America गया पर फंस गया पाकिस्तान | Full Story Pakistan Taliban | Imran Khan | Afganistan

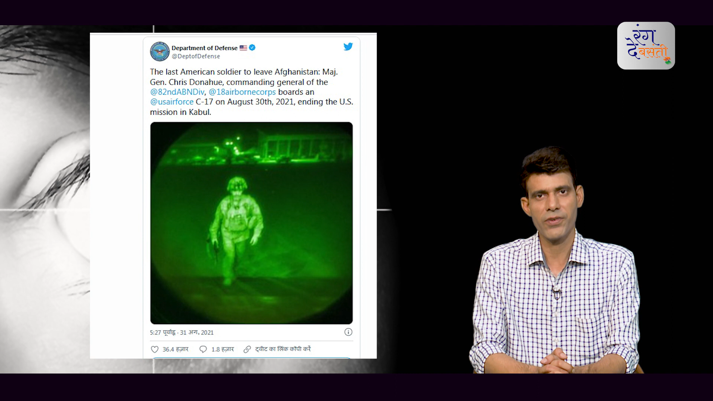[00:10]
ये जो तस्वीर आप देख रहे हैं ये अमेरिकी रक्सवी बागने जारी की है जिसमें कागा आए कि अफगानिस्तान छोड़ने वाले ये आखरी अमेरिकी सेनिक है यानि 20 साल बाद गुपचुप तरीके से अपने सभी अतियार तालिबान को देकर अमेरिका